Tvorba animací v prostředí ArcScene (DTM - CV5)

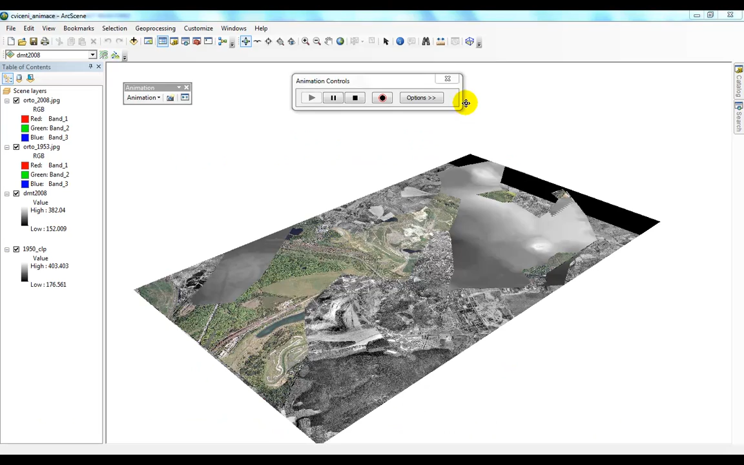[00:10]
V tomto videu si ukážeme, jak velmi snadno provést animaci z připravených podkladů.
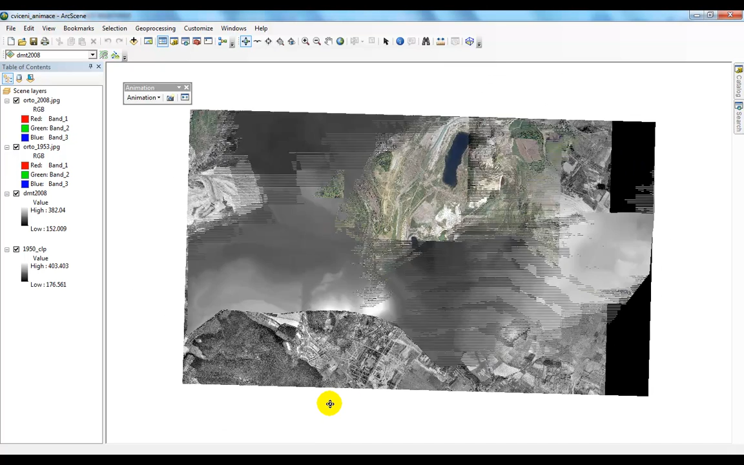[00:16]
Máme k dispozici velmi zajímavá data. Máme tady hortofoto z roku 2008 z oblasti jezera Most,
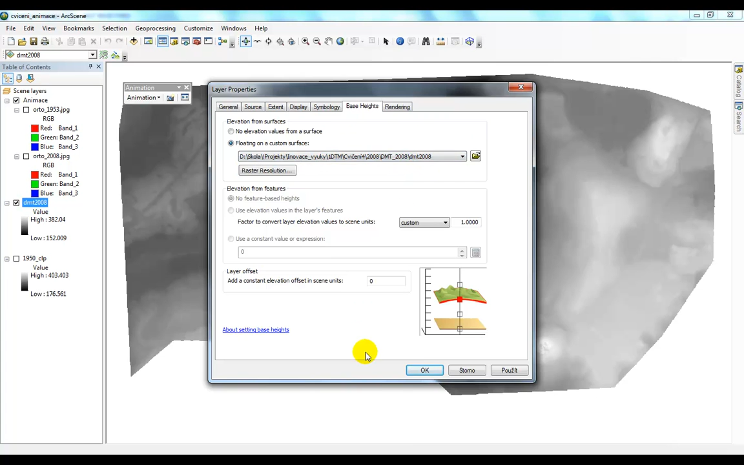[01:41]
jak se nám má každá ta budíka zvednout o kolik vysokou závislosti na nějakém rastru. To znamená, že já když řeknu, aby se v závislosti na rastru 2008, každá ta budíka zvedla o tu odpovídající hodnotu, tak se mi nagle za rastr převýší.
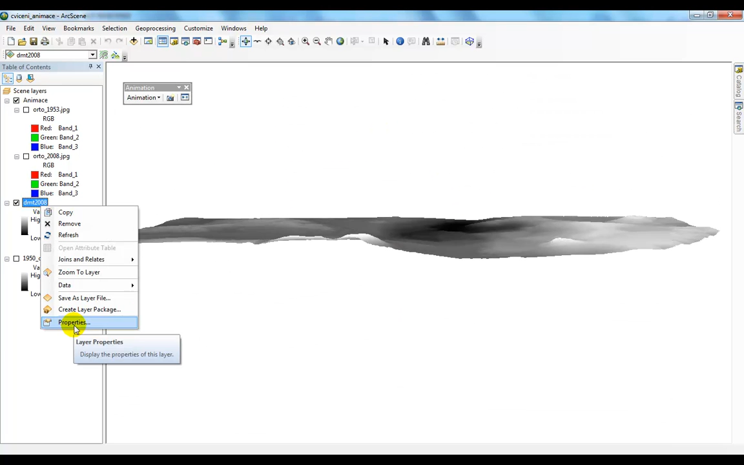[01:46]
Když to samé provedu s ortofucem a my víme, že se navzájem překrývají v prostorově,
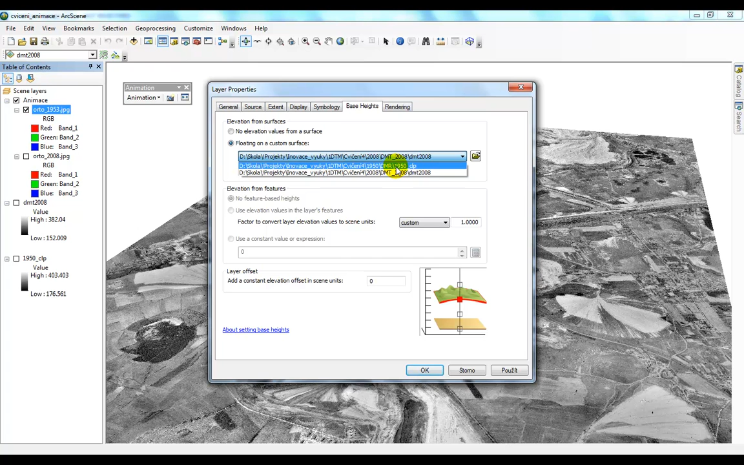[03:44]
Protože by se nám jinak ten starý most propadl, jako by měslo starý most by se nám propadl, protože by byl vytíženej ty živní, jáno, po velkou ležáky. Tak, překráte, zase to předvýšíme.
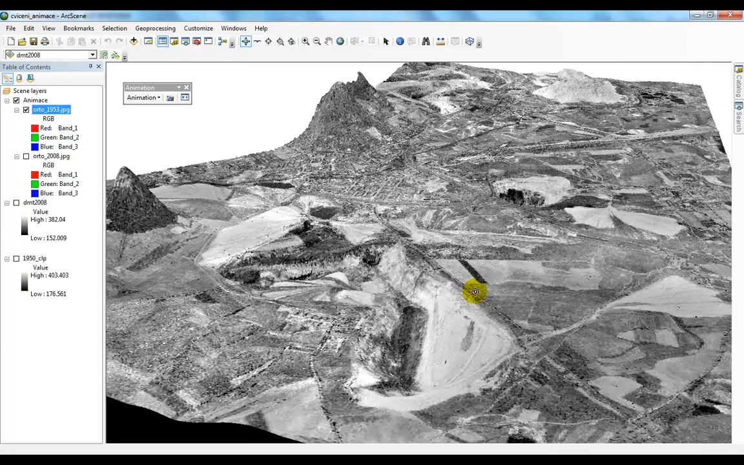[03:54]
Tak, a vytáhneme si tu kvalitu. Zase rendering.
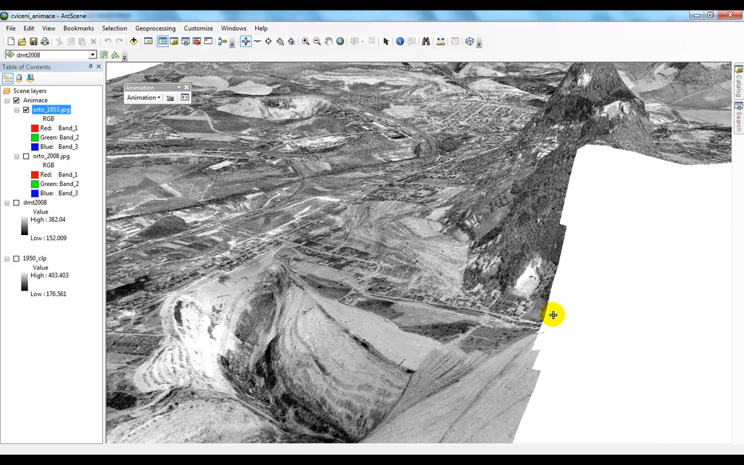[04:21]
Vlastně ta autodrome, jo, a koupa ještě v dneští době. Tak, animace. je tak, že budeme klikat na tady ten obrázek kamery.
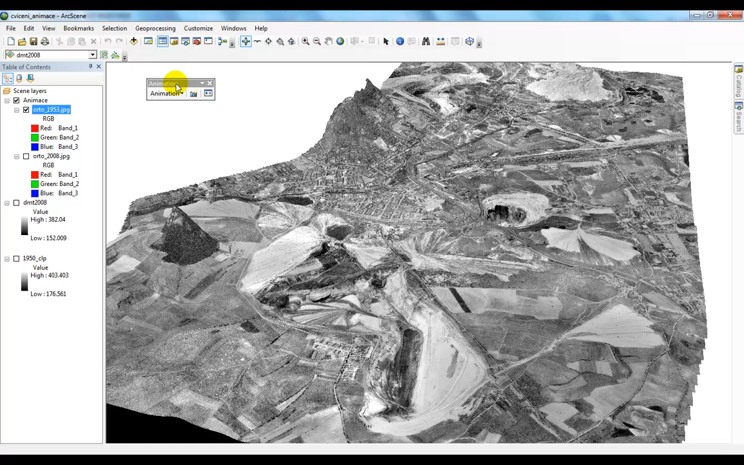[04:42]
Ona to zachytí klíčový frame, co znamená klíčové snímky. A tam, kde já kliknu, tak tudy mi bude ta animace následní procházet.
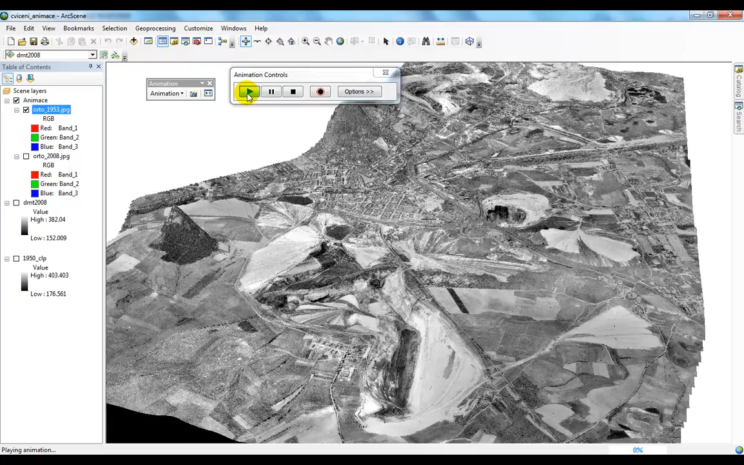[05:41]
Jo, takže tady ta animace běží jakoby pomaleji. Tak, teď jsme si velmi snadno připravili animaci.
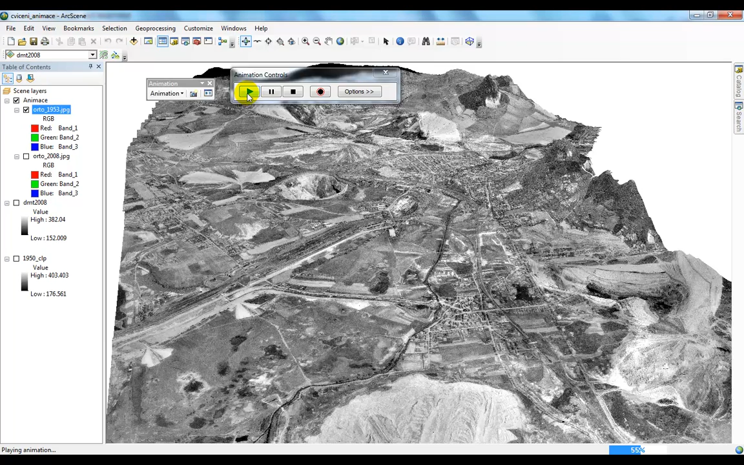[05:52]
Kdybychom chtěli, tak si ji můžeme přes export animation vyexportovat do avíčka,
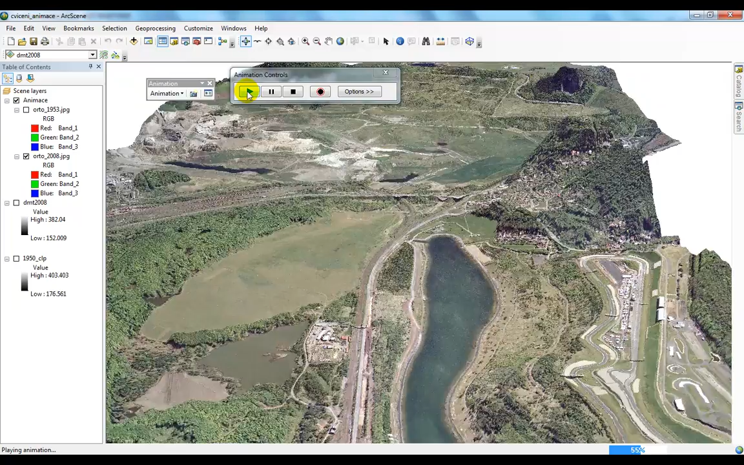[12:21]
Teďka přejdeme na pohled do hnělíná. A jdeme na srátký pohled. Tak, to se nám ví.
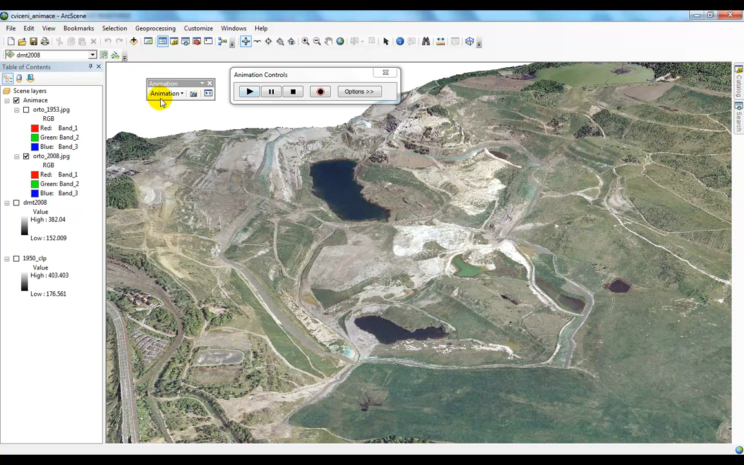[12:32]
Můžeme k tomu udělat ten group animation. Uděláme animaci, plant, atd. To mělo zůstá.
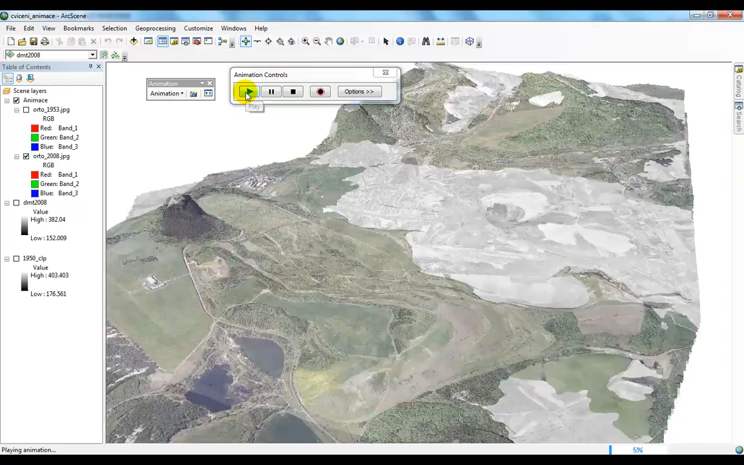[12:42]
A když teďka pustíme, tak se nám to prolíná, tak jak jsme si definovali.
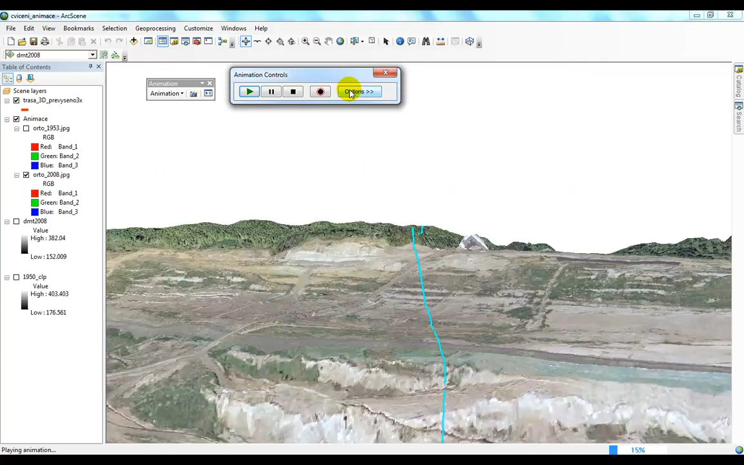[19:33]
Jo, tak vidíme, že už je to teďka lepší, nicméně pořád ještě tam někam zalézáme.
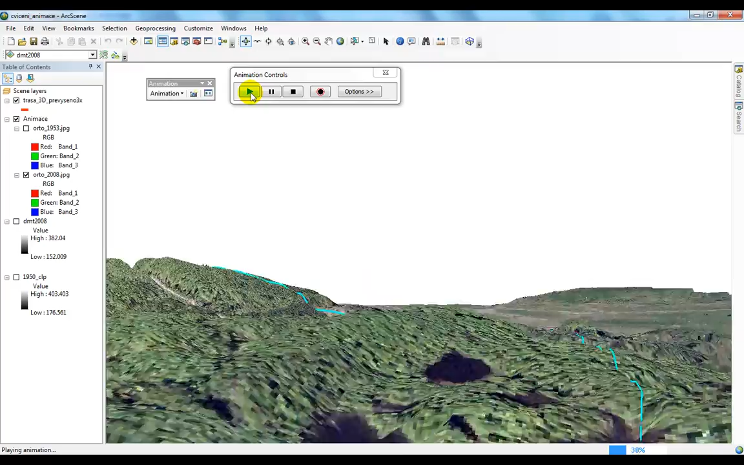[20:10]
A už nějakým způsobem, nějakým způsobem už to funguje líp.